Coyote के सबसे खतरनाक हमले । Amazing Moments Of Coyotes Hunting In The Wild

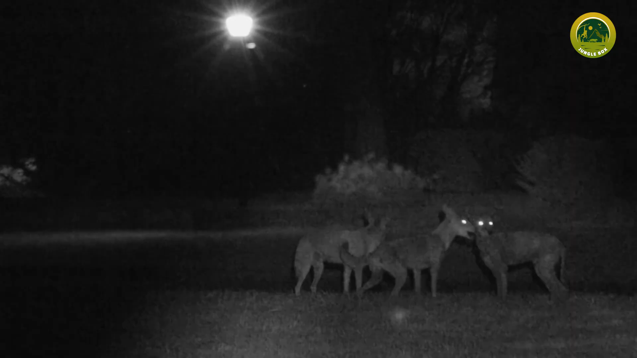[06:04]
अगर हम इसे रात का शिकारी भी कहे तो भी कुछ गलत नहीं होगा क्योंकि इसके आँखे और इसकी सूमने की ताकत इतनी तेज होती है कि ये रात के अंधेरे में भी
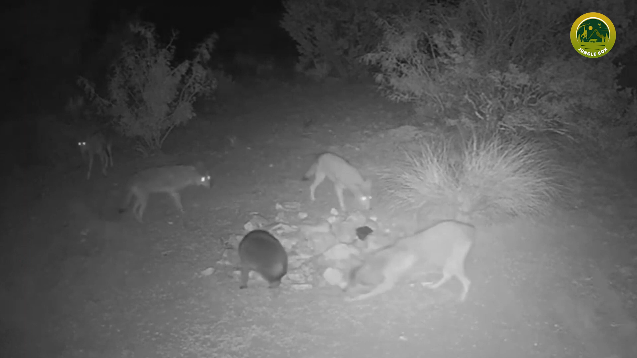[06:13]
अपने शिकार को आसानी से ढूंडी लेता है आप यहाँ देख सकते हैं कि कायोटी एक हिरन पर हमला करने की फिराक में लगा हुआ है और जैसे ही वो हिरन एक पल को रुकता है कायोटी
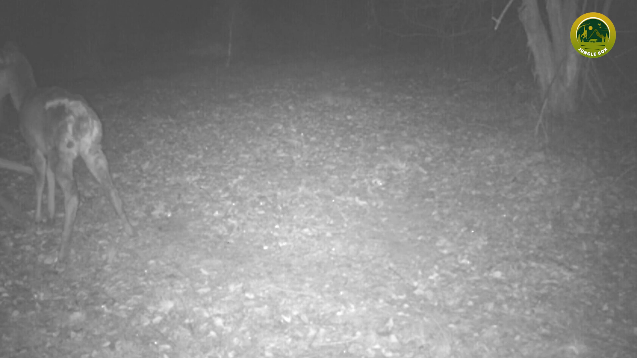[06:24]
फूरती से उसकी गरदन को पकड़ कर किसी पहलवान की तरह उसे एक जटके में जमीन पर पटक दिता है इस दोरान वो हिरन की गरदन को इतनी जोर से पकड़े रहता है
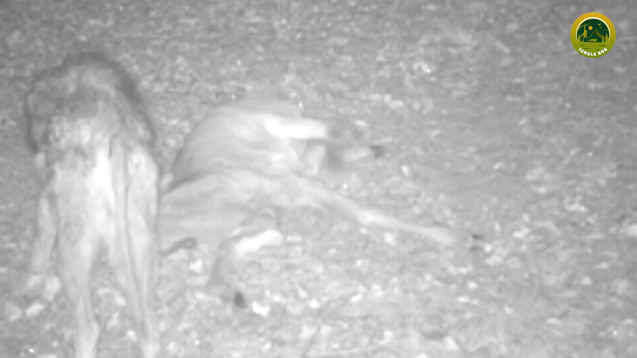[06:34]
कि बेचारा हिरन अपनी जगा से हिल भी नहीं पाता उसे देखकर ऐसा लग रहा है मानो वो अब अपनी आखरी सांसे गिन रहा हो लेकिन कायोटी को इस बात से कोई फर्क नहीं पड़ता उसे तो इस वक्त सिर्फ अपने शिकार से मतलब है